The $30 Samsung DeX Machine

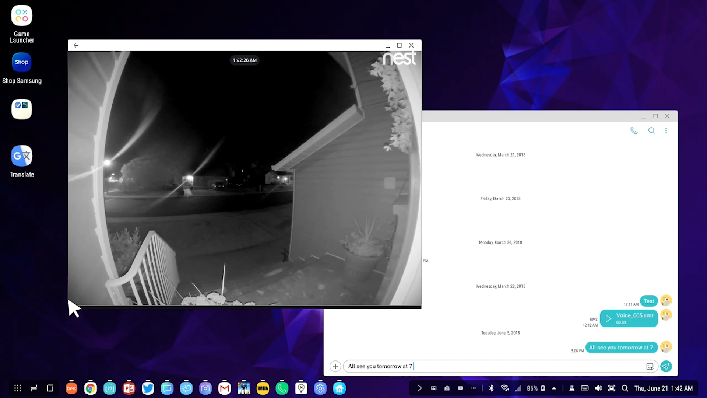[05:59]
And we do have access to, let's see, shrink down windows.